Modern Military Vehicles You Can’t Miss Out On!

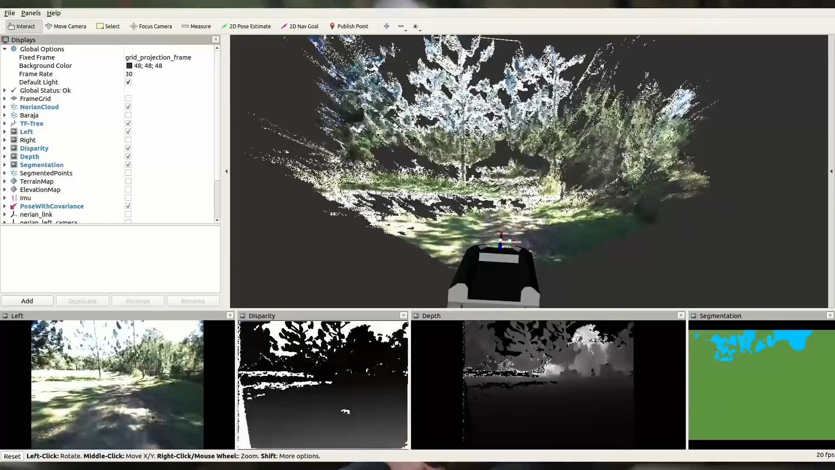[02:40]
Other features include computer vision for terrain recognition and advanced LiDAR technology.